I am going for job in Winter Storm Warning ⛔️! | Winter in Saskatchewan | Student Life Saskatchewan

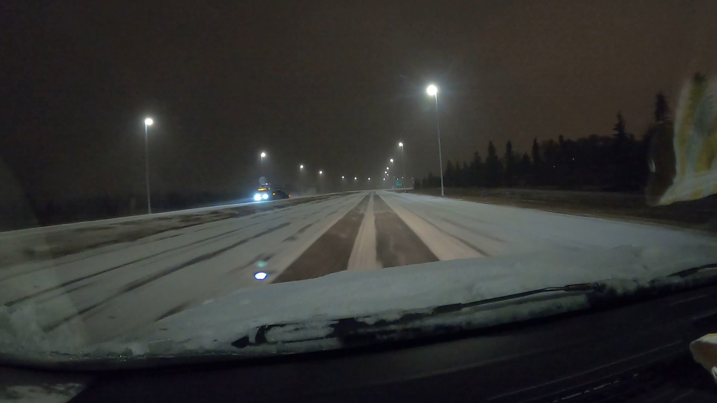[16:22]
जो आप नॉर्मल रेगिलर कंडिशन में जितना डिस्टन्स रखते हो, उससे अल्मस्टल डबल डिस्टन्स रखनी की ज़रूरत है आपको, अगर आगे वाली गाड़ी ब्रेक मारती है कभी कुछ, ऐसी चीजों में, अभी मैं 70 पे हूँ, और स्पीड कम करता हूँ, विकॉज यह बहुत बड़ा टर्निंग आ रहा है, 60 कर दिया स्पीड,
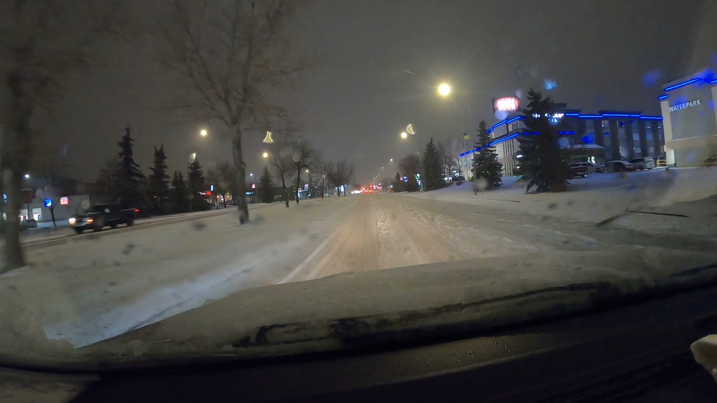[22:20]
यहां से मुझे लेप्ट लेना है क्रॉज जाना है पूरा गाड़ी कोई नहीं है ना कोई पैड़ेस्ट्रियन है सो मैं इसली निकल सकता हूँ और यह मैं निकल गया है